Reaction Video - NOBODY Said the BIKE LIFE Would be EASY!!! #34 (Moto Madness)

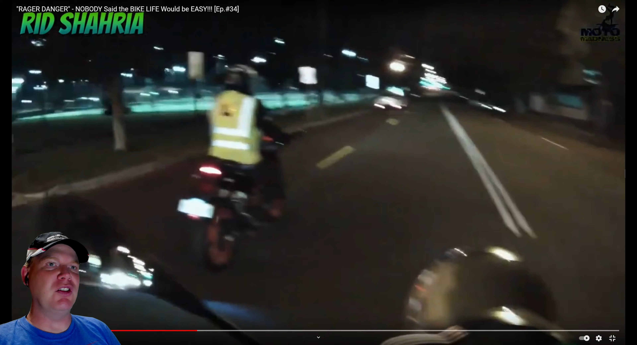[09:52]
whoa cars totally at fault there the learner did a great job and uh you know staying upright and breaking
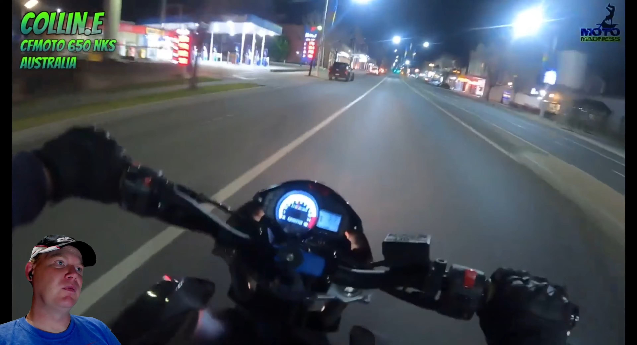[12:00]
accelerates kind of hard but seems like he's letting off okay probably going the speed limit oh car just pulls out blindly and it wants to stop and turn right wow not only do you just pull out blindly and not accelerate you're pulling out blindly to make to stop to turn right wow
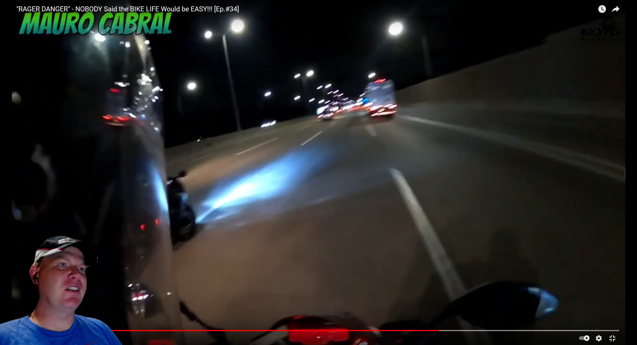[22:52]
i mean check to see if you got that on video but at the same time hopefully the rider analyzed his own footage at the end of the day and said you know what i probably shouldn't be going as fast and i probably should use some common sense i saw the truck i should have probably slowed down okay a bunch of riders looks like they're together high rate of speed using multiple lanes passing